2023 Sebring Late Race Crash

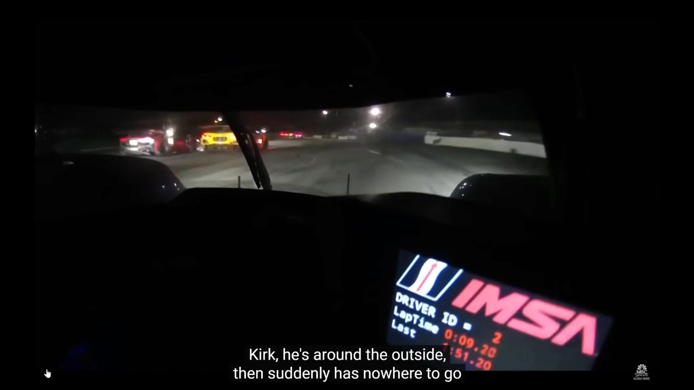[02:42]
He's around the outside and suddenly has nowhere to go. Yamine's trying to figure out this traffic.
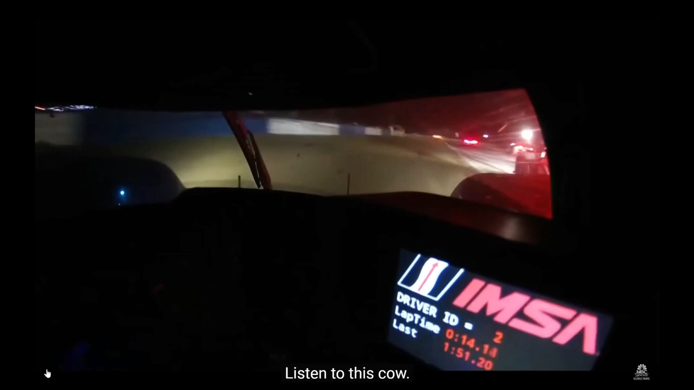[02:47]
Listen to this, Cal.
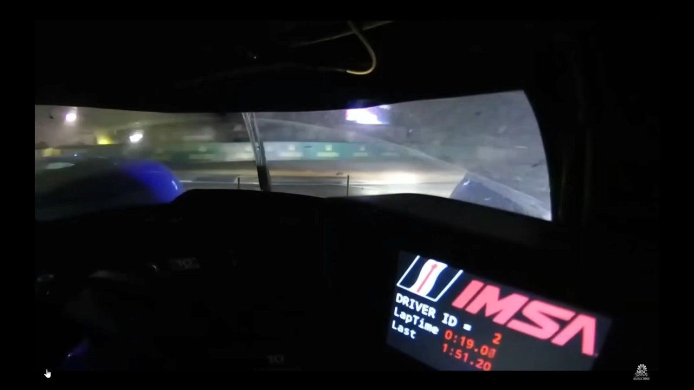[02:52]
Big hit there from Nazu when he came across the bow of the 10 machine.